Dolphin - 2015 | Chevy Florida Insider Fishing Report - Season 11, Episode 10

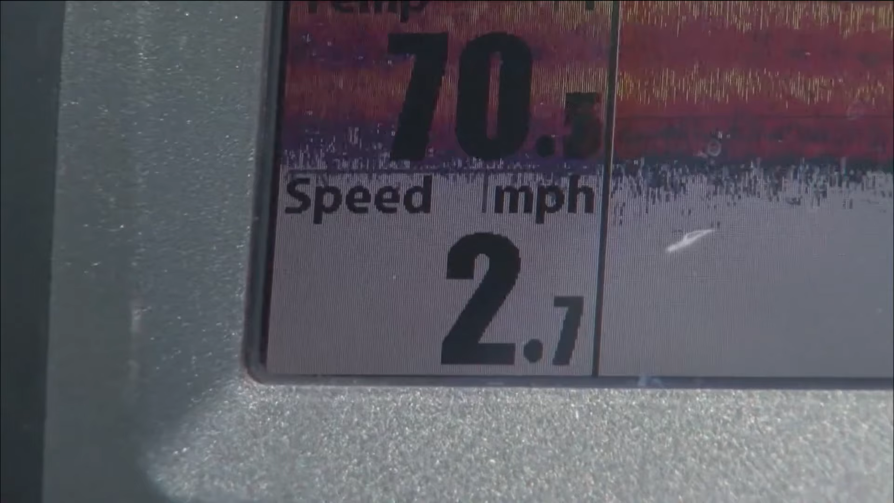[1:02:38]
On screen: speed 2.7 mph
So if you want to dial in the perfect speed, you can raise and lower this in the water column. That allows you to dial in that perfect speed for whatever bait that you're throwing.